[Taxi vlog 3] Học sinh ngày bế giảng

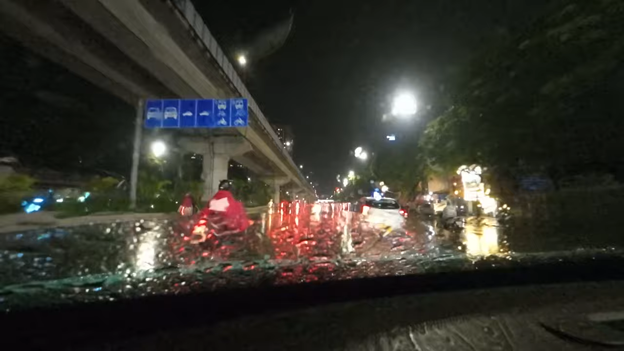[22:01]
Bây giờ đang là 10 rưỡi đêm mà đường rất là đông anh em ạ. À, anh em có thể xem nhé. Và app thì chắc chắn mình bây giờ mình bật lên thì sẽ có cuốc thôi. Tại vì trên app đang báo là đỏ, đỏ nhu cầu. Tuy nhiên thì chắc là mình sẽ về. Tại vì hôm nay mình rong ruổi cũng khá là nhiều thời gian ở trên đường rồi.